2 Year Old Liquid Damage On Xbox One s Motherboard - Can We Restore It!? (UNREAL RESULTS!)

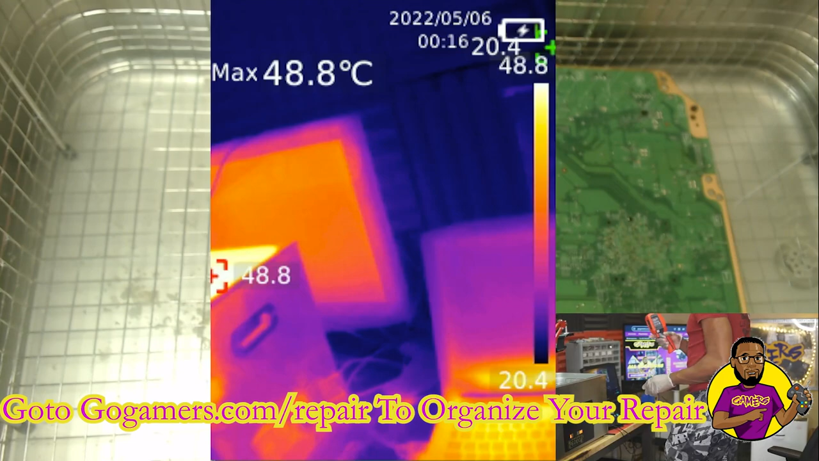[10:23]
On screen: max 48.8°C
we're getting so we can see look at that under the thermal camera i mean and this machine is pretty spot on the machine is telling me right now that it's 60
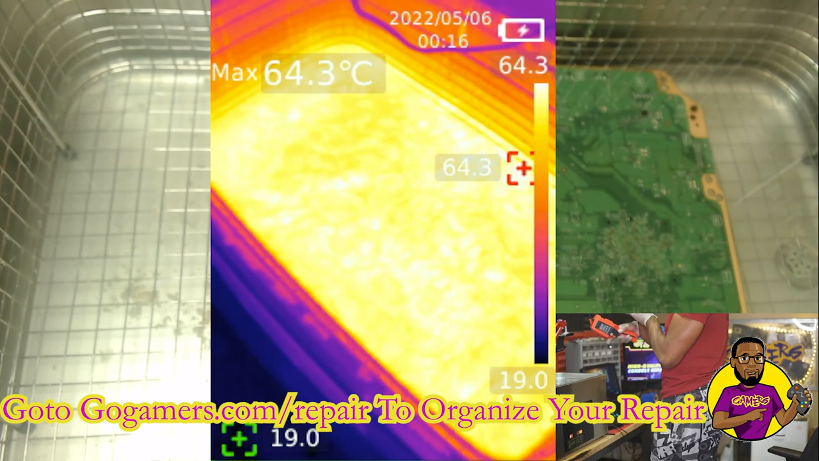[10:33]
On screen: max 64.3°C
degrees celsius the thermal camera is reading this machine as 64.7 which i had it set as 65.
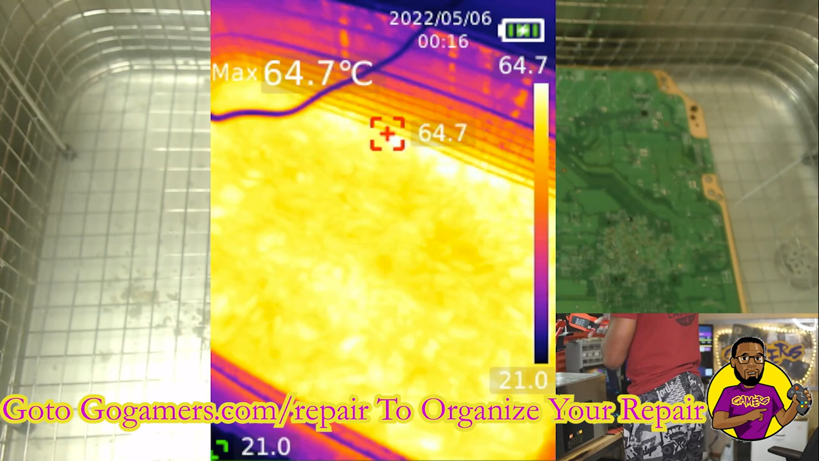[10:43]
On screen: max 64.7°C
and you can see look at the green um around it is showing at
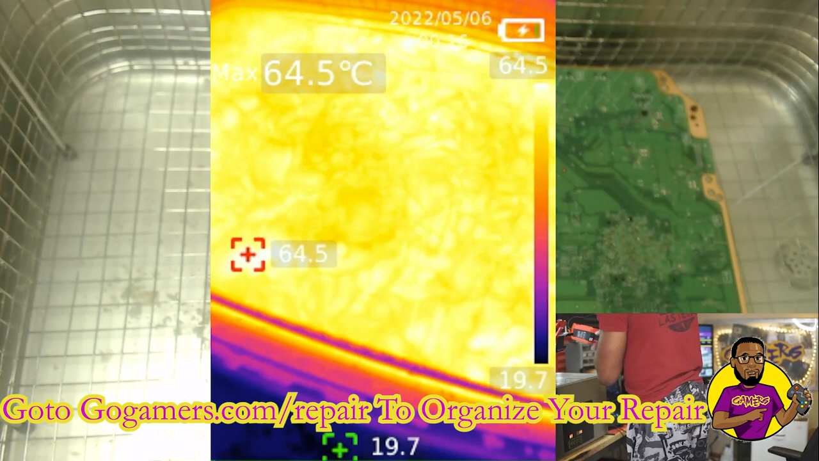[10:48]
On screen: max 64.5°C
the room temperature around it it's about 20 degrees and once you get inside of the